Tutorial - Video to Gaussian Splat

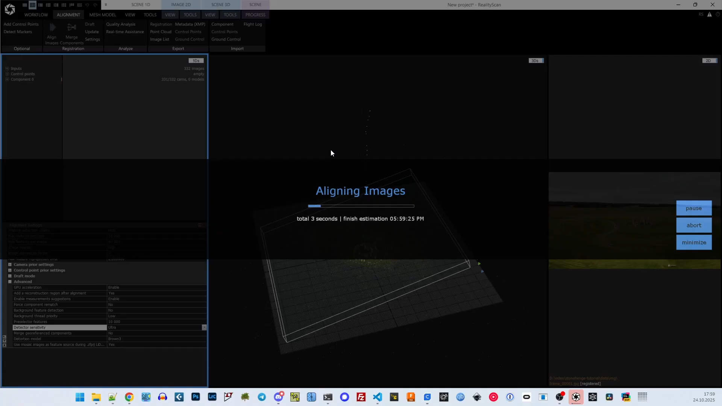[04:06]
Now it's time to improve the alignment further by adjusting some settings. This time I use the full resolution of the images and also put the error tolerance to only one pixel. With these settings, the alignment takes a little bit longer.
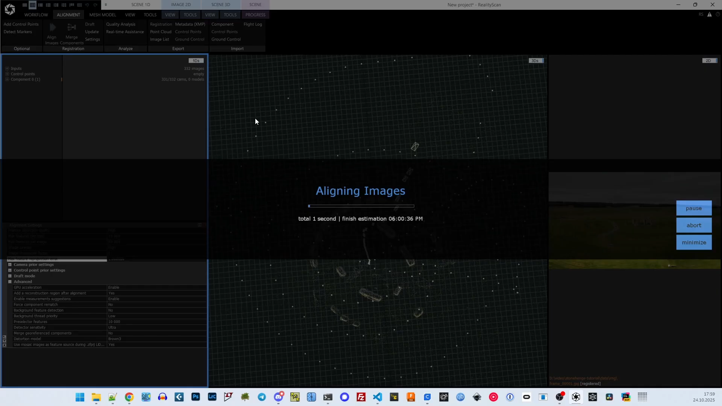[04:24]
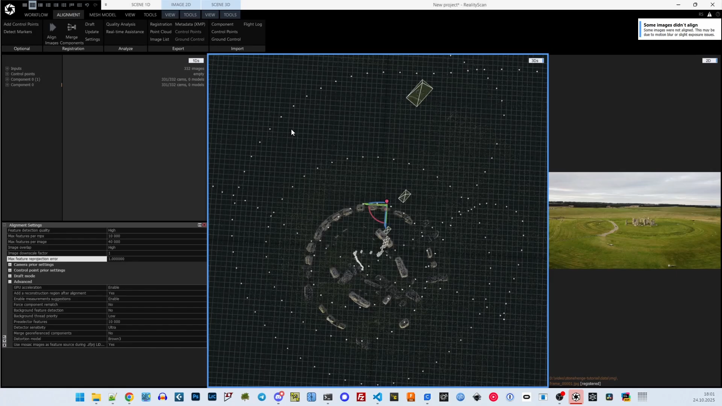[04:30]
Looks already very good. But one minute waiting is cheap, so I align again.